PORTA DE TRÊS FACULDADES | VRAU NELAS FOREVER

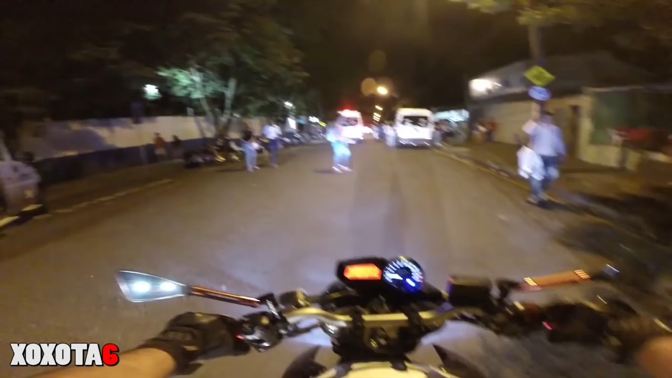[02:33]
Pode passar. Aqui vai. Ah, tá piscando aqui.
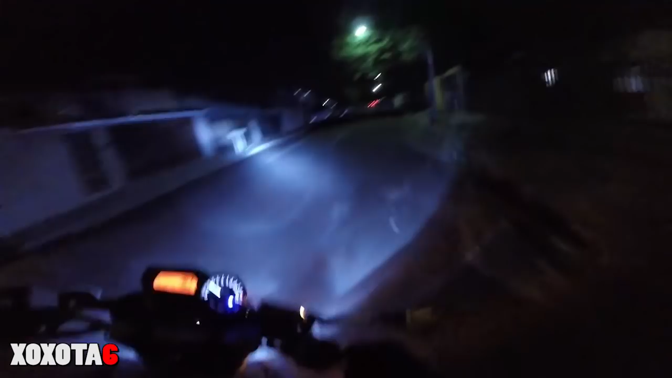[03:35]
Rezar pra câmera não dá mancada com nós hoje. Olha. Mas tem gente espalhada pra todo lado aqui no bagulho, velho. A faculdade não é desse jeito, não, tio. Os agroboys na caminhonete, mano.